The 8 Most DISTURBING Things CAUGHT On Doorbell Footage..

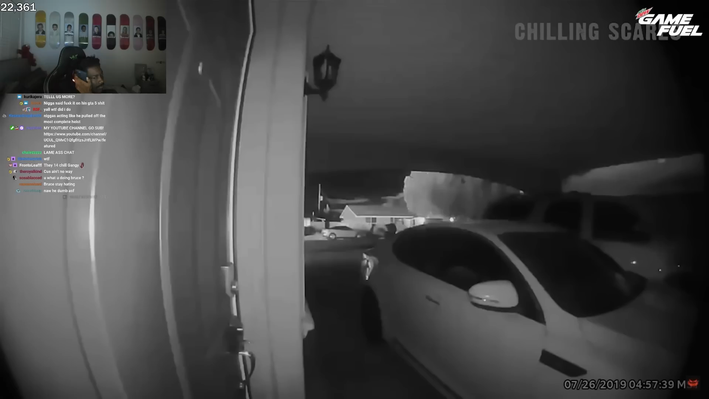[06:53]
While it's not visible in the footage itself, the house just next to the one with the camera had been completely set on fire. And because of how close the houses were, this made the house with the camera at risk of also being set on fire. Shown in the video are some of the other neighbors desperately trying to warn the homeowners of the threat. Hey guys, get out. If their house is on fire. I know, I'm knocking on the door. There's nobody answering.
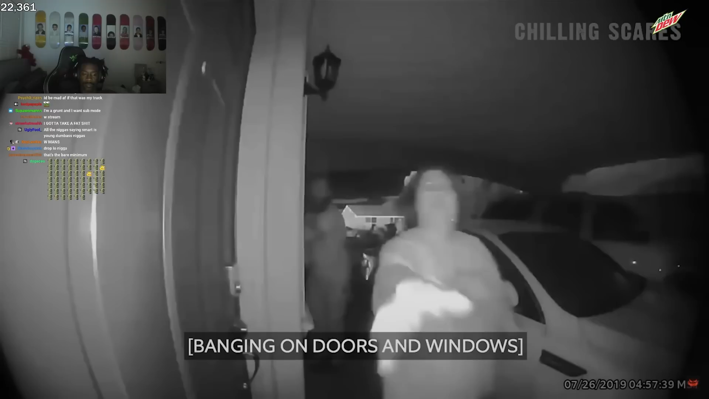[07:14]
You know why? You know why I'm like I get so like not even tight, but like seeing like this,
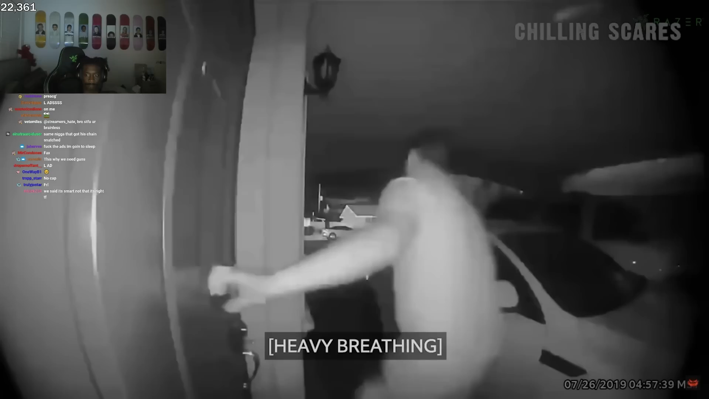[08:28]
Fortunately, the loud banging was enough to alert the homeowners to the situation. From there, they would get all the children out of the house as quick as possible.
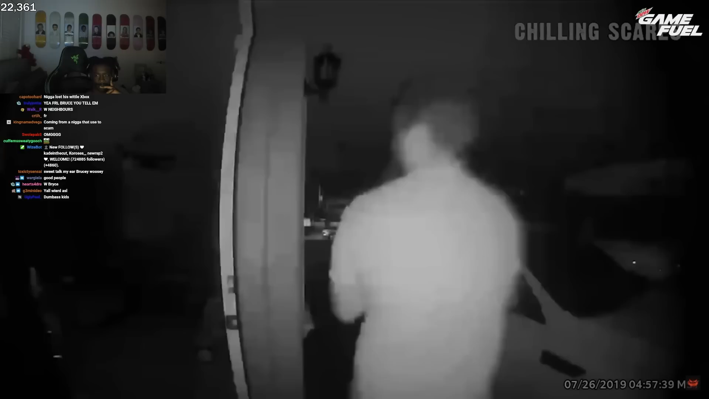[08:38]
They were then brought to one That's of the neighbor's neighbor. Houses across the street, far enough.
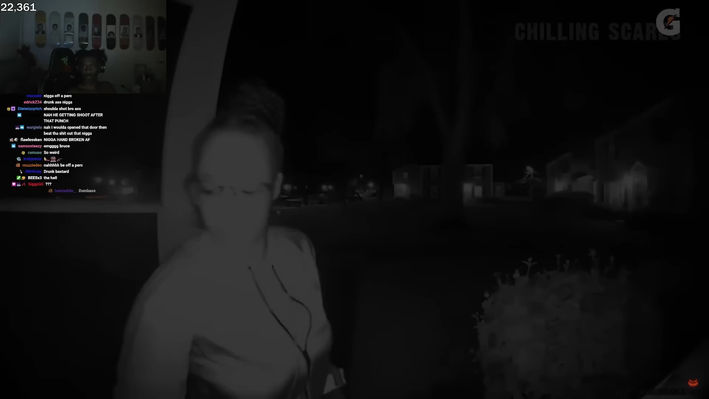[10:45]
This video was taken on the night of August 10th, 2021. A woman is seen returning home from work.